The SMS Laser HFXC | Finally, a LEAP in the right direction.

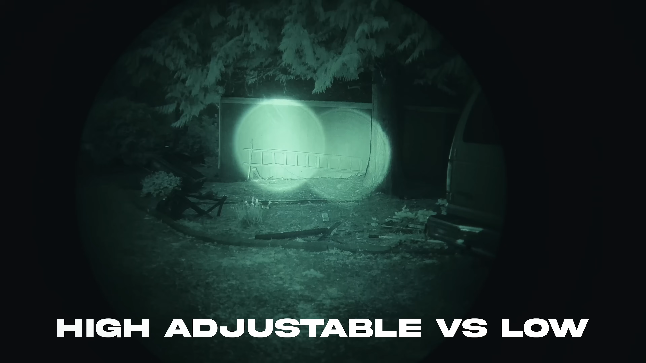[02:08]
The IR unit and laser have a low power mode and a high power mode that you can switch to very easily. My recommendation is obviously to switch it into high power mode and then adjust the power down. Never, there's no reason for it to come in low power mode. I don't even know why that exists.
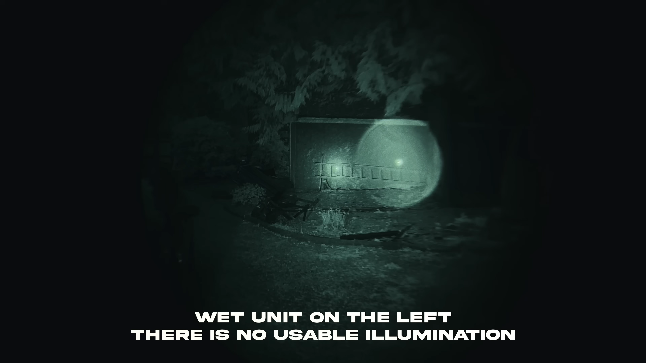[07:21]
And, uh, in my opinion, that makes the device basically, uh, worthless.